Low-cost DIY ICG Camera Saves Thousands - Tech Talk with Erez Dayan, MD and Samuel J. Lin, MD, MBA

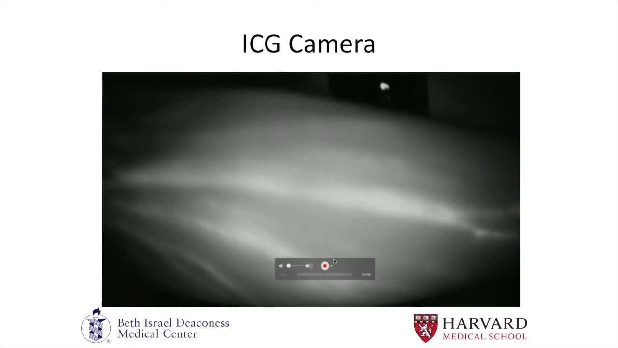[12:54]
And then if you want to get a closer image of it, you can see the indocyanine green traveling up the lymphatic channels proximally in the arm.